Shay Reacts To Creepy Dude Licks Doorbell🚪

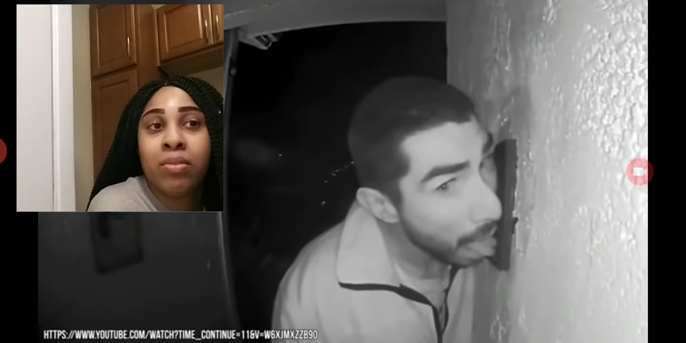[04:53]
doorbells we have ourselves a doorbell licker weirdo we're not talking about an apex twin song this is a very real guy who decided to get very seriously intimate with a stranger's doorbell even though this pithy clip only comes in at 48 seconds the full footage is of peter jackson like three hours
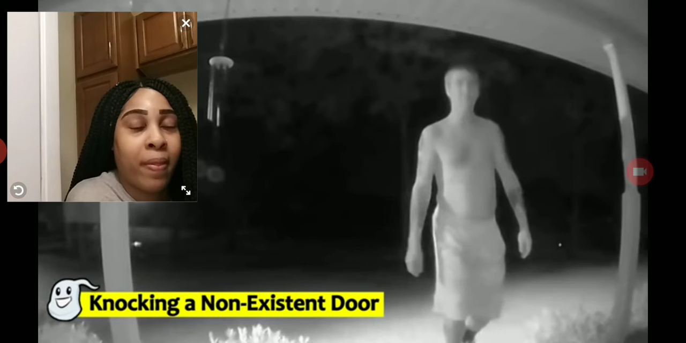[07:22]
door in this video a man approaches the door then does something odd he pretends to knock on the door i mean the real door is right there so what's
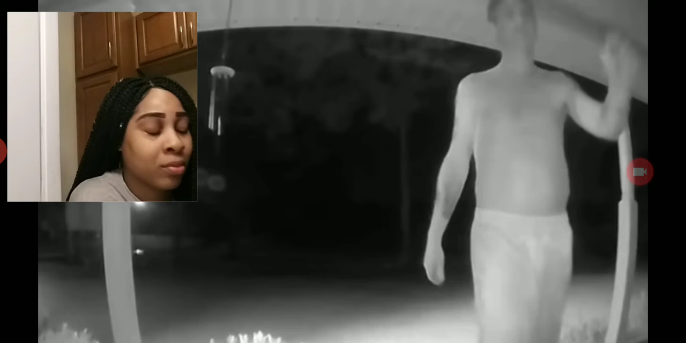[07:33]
he doing has he missed it is he knocking some kind of ghost door that we can't see we then see him talk to someone waiting in a car off camera this is when it starts to become clear what is actually going on and what makes it scary is the revelation that something pretty serious might have been about to go down that night it quickly becomes obvious he's been put up to doing something by this unseen individual something he doesn't want to
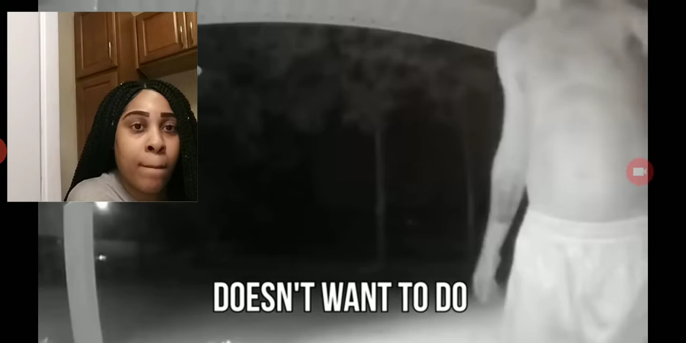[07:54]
do after a while he even fakes a conversation with the homeowner asking if someone named matt lives there
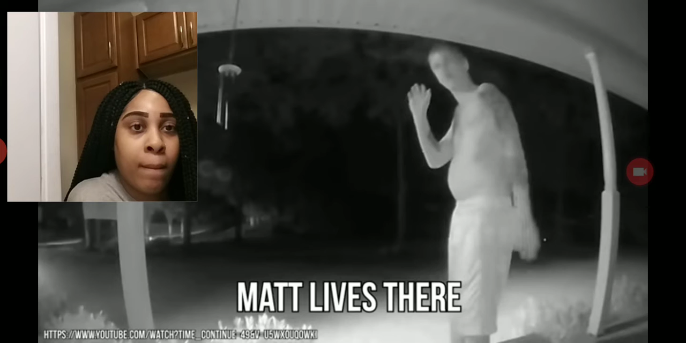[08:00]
he then apologizes and walks away what's so creepy about this video is that clearly the guy in the car wanted the guy at the door to do something and the creepy thing is stop